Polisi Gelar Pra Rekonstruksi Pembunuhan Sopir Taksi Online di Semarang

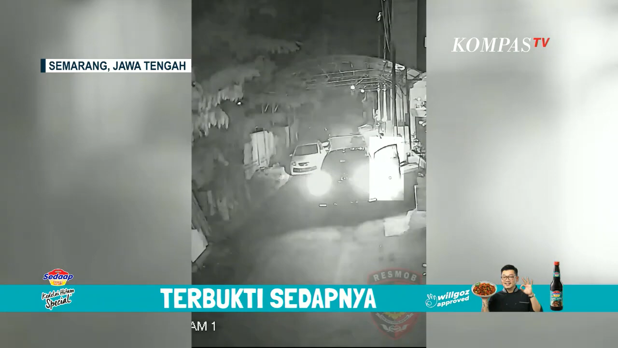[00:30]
Rampokan taksi online terekam CCTV di Jalan Mugas dalam kota Semarang, Jawa Tengah. Sopir meninggal akibat luka tusuk.